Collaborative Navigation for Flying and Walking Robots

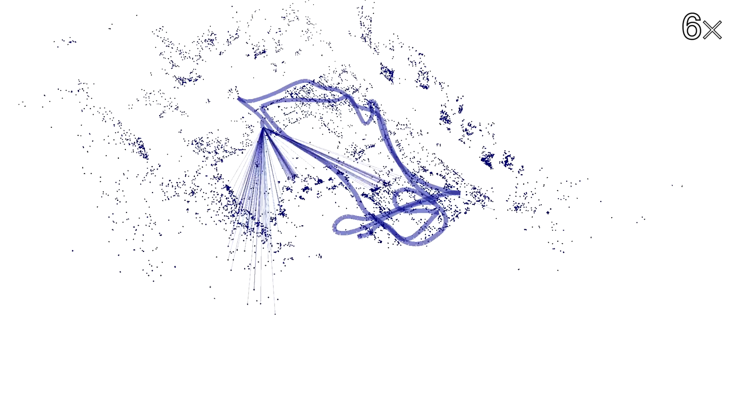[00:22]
This results in a consistent map of landmarks of the area.
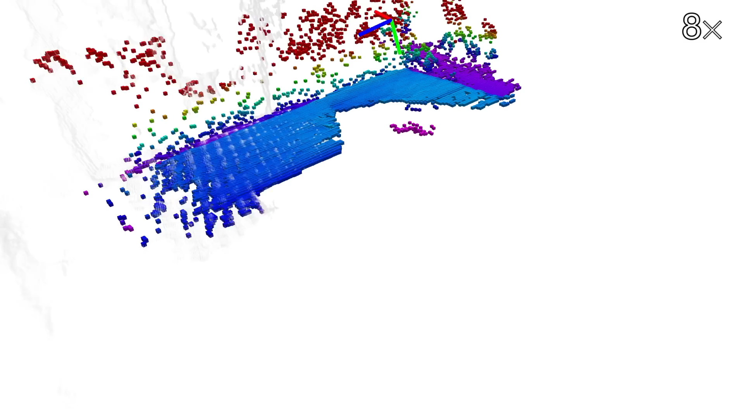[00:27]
At the same time, the camera data is used to create a high-resolution elevation map of the environment.
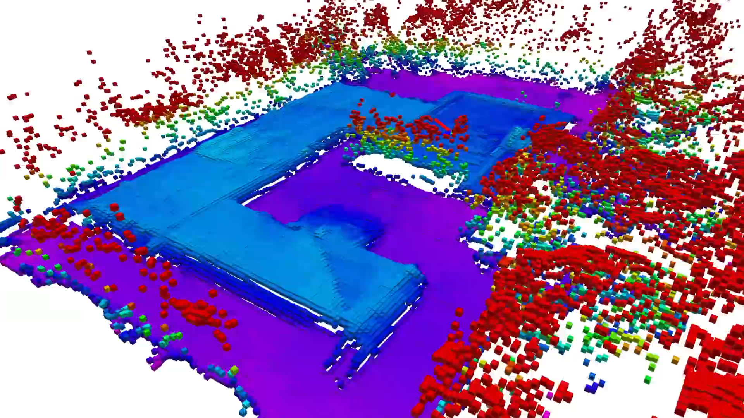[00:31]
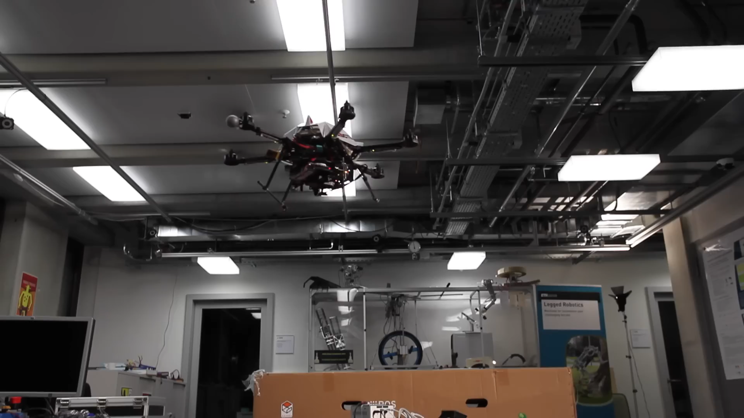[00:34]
In the second part, the walking robot prepares to navigate with help of the data from the flying robot.
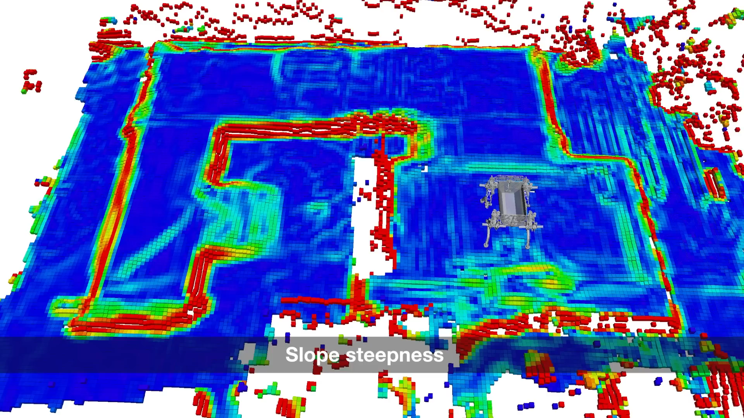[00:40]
The elevation map is analyzed for slope steepness, local roughness, and maximal step height.
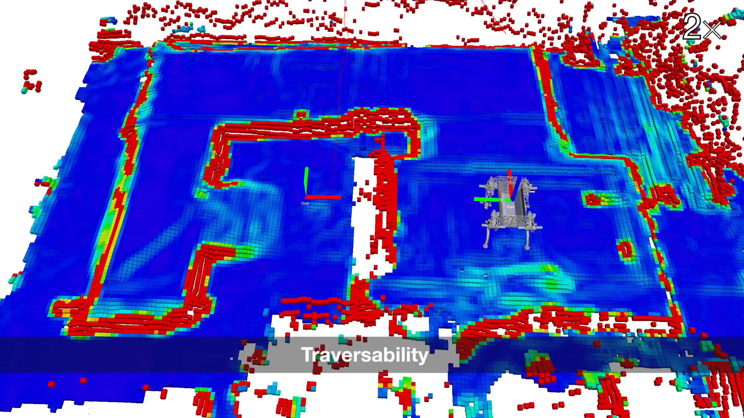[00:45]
Based on the combined traversability map, our navigation planner finds a path to the goal position.
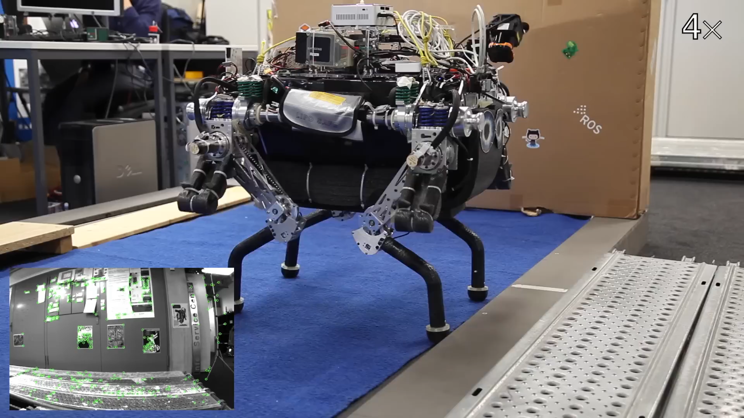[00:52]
The quadripedal robot follows the path by using a walking gait while maintaining balance.
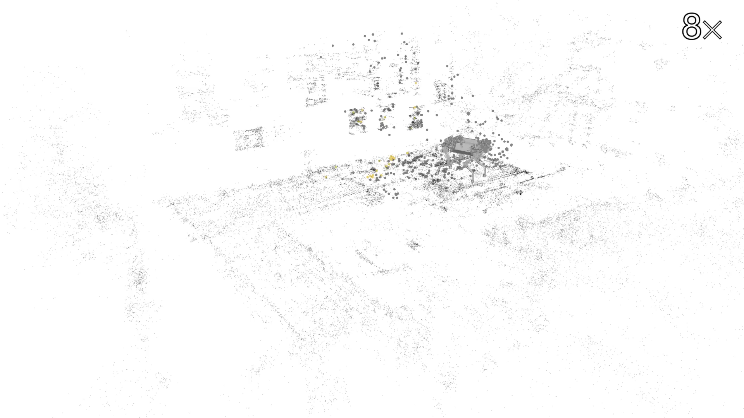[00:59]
Accurate state estimation is accomplished by fusing sensor signals from joints and IMU with the localization from image data.
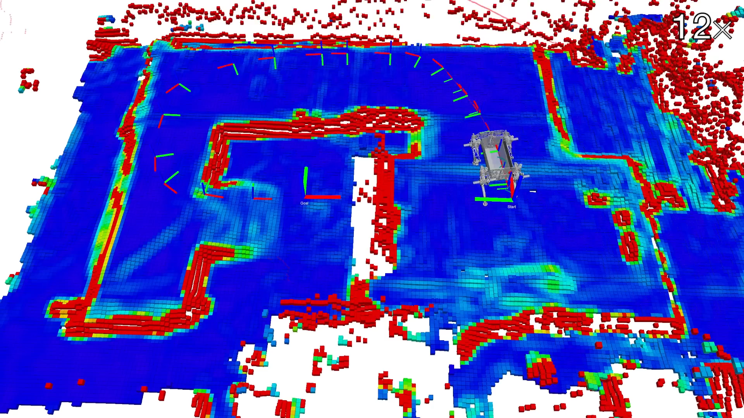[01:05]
The elevation map is continuously updated with the measurements from the laser range sensor.
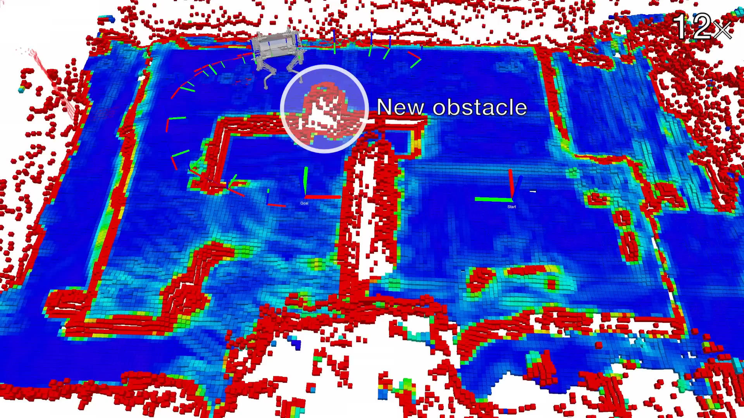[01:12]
The path is checked for safety and is updated to consider new obstacles, such as this box that we moved in front of the robot.
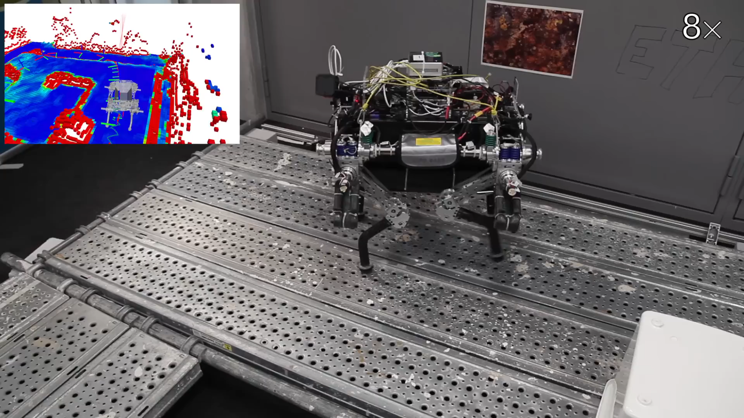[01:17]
By collaborating with the flying robot, the walking robot safely navigates through the previously unknown terrain,
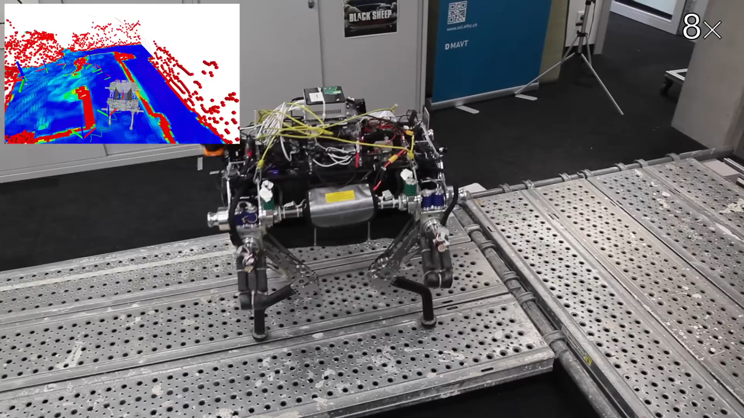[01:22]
through narrow passages over the scaffolding,
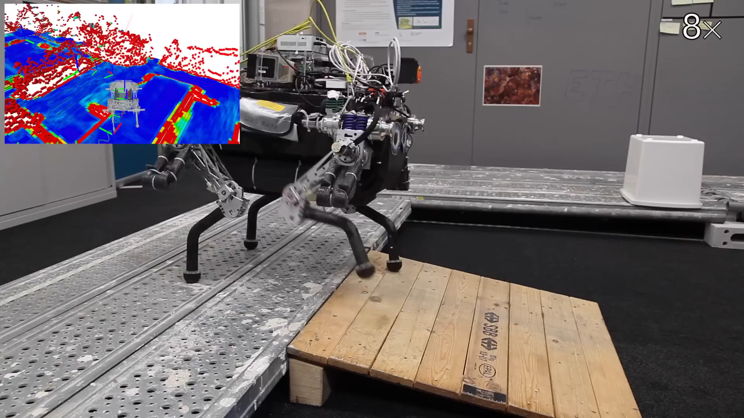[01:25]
and finally down the ramp to the goal position.